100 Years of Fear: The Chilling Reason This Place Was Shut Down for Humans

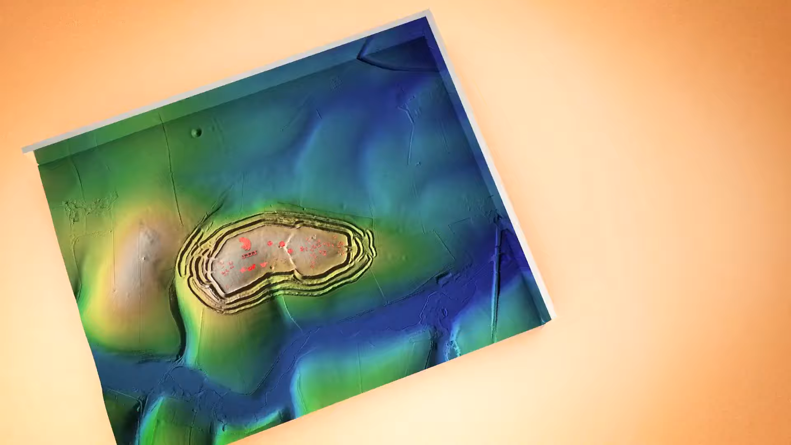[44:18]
And these spots were supposedly occupied thousands of years ago.
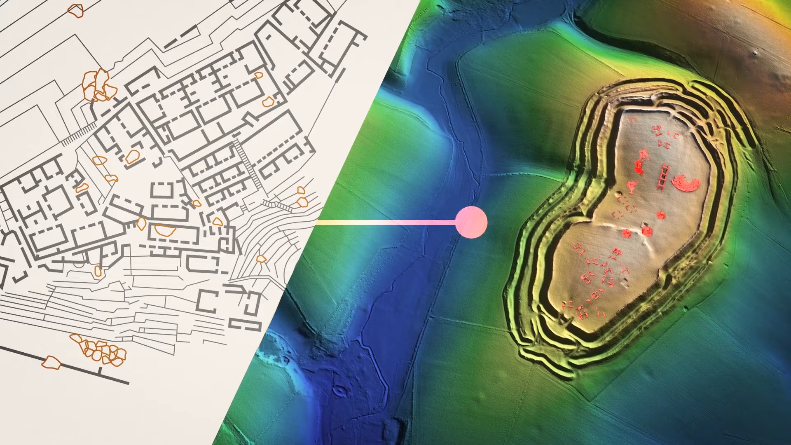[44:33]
These structures and buildings were actually a part of a state that looked like a kingdom.
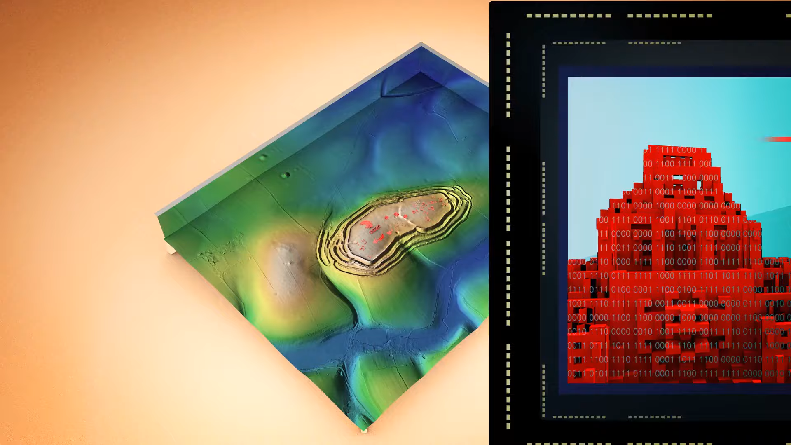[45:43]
So, with this laser system, they discovered they were also low lamps for agriculture.